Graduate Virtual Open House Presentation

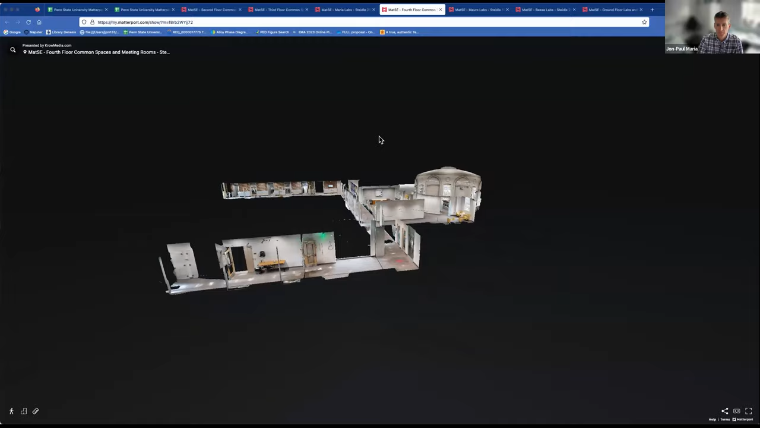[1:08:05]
top view of the fourth floor we can see
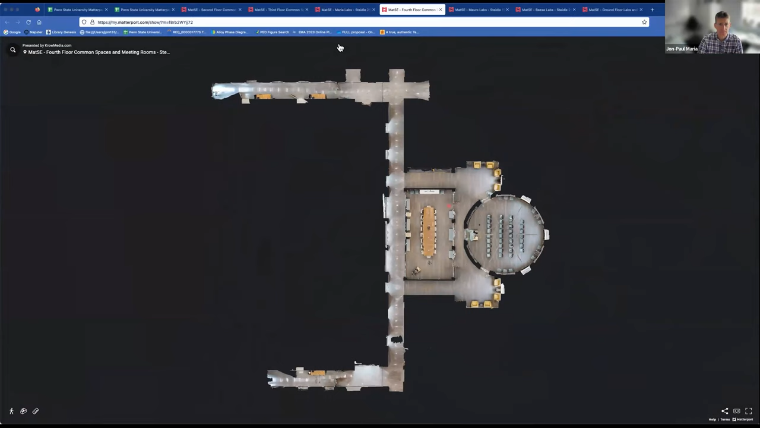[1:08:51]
if we go into the third floor i want to highlight here
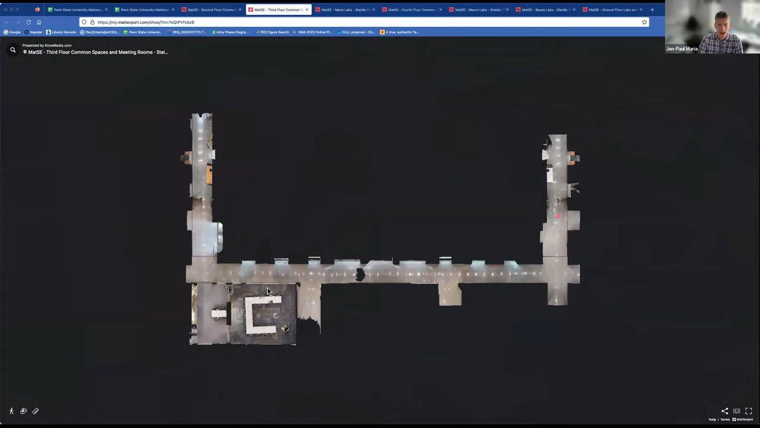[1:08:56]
again same floor plan this is just right above the the entrance
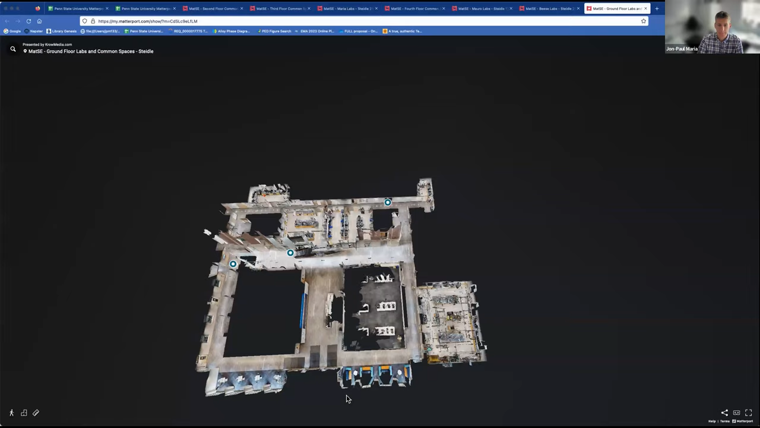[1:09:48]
we have a large computer laboratory on the bottom floor and then one